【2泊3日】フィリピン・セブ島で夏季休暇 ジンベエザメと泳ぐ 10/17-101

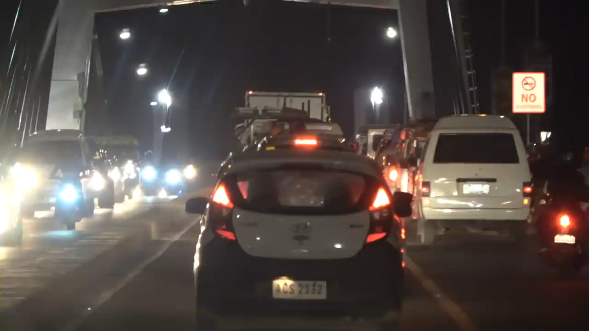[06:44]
クタン島からセブ島本島に移ることができますしかし途中で渋滞にはまりました渋滞
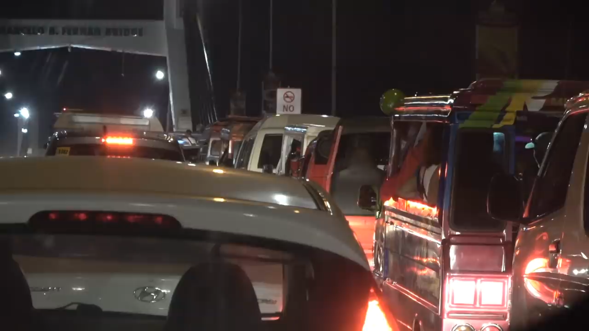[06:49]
にはまるのは毎度のことだそうですがしかしこの橋を登っている最中に渋滞にはまると
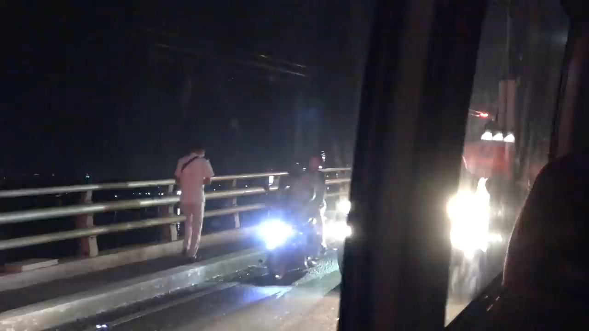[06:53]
なると結構抜けるのは大変だそうですこの渋滞はお金儲けの良い場面でも